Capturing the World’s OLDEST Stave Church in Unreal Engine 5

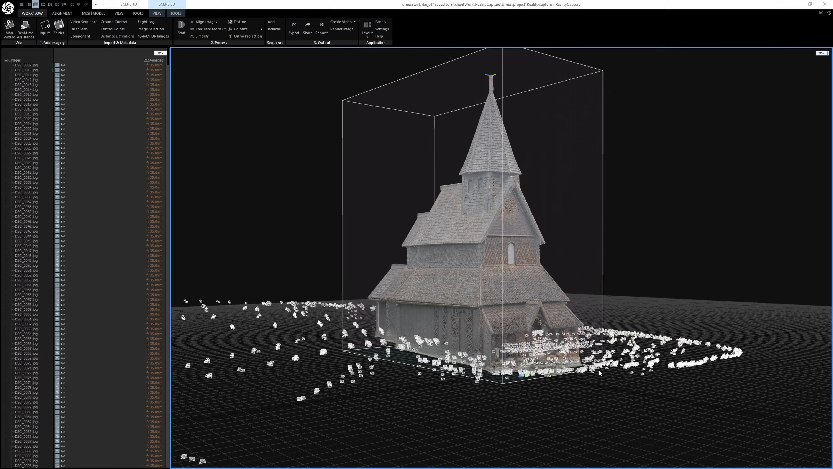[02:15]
set into an app like reality capture which will use those photos to generate a high resolution 3d model of whatever
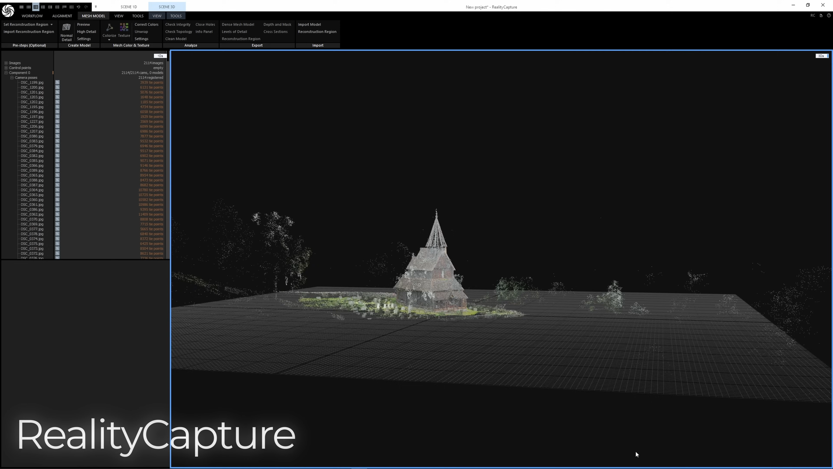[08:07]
images images and generate a point cloud of your model and here you can already get a good idea of how things are going
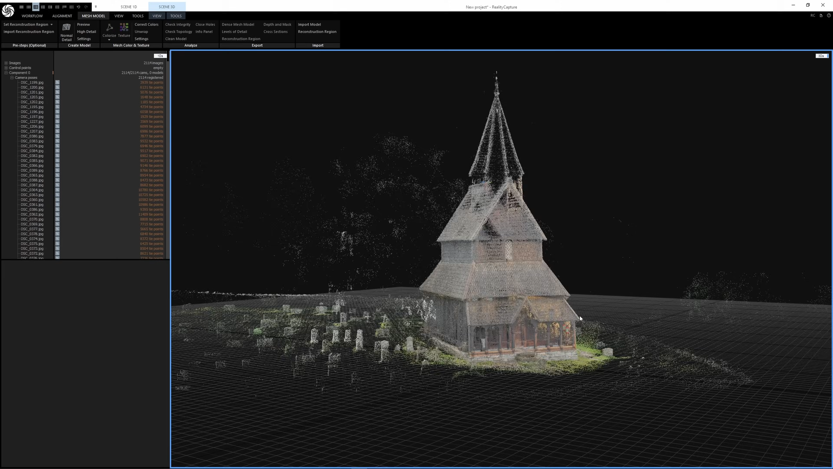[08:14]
to look it kind of feels like magic then i'm going to generate the model in high detail
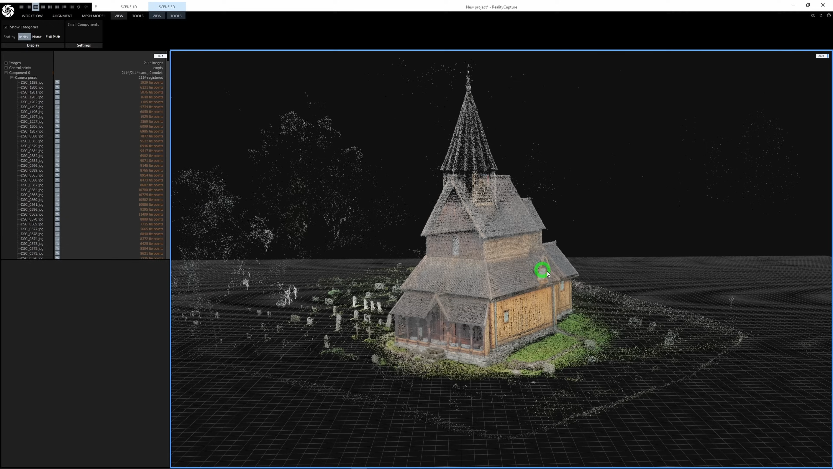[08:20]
which uses the full resolution of my photos which used to take
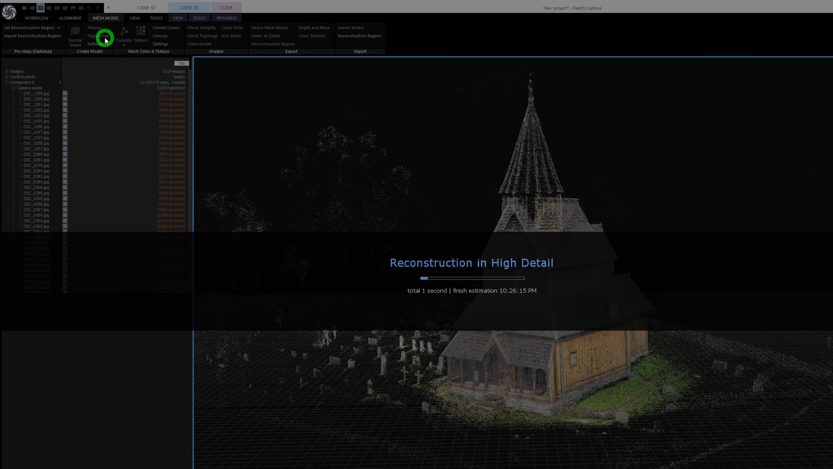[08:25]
a considerable amount of time and to be fair it still does but the latest updates to reality capture have drastically improved